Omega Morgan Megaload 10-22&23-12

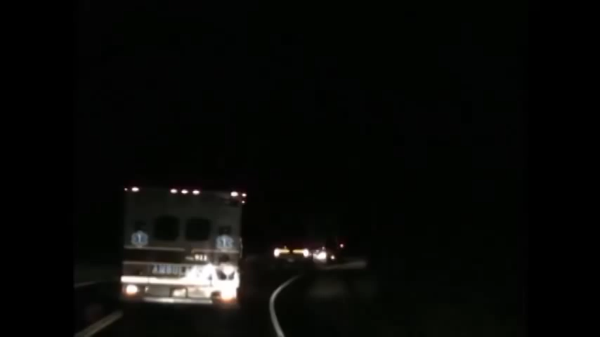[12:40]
This is a particularly curvy and precipitous part of the canyon. Rock faces on one side, river on the other. Come around some of these corners. You can see the load reflected with all its lights up against the canyon walls.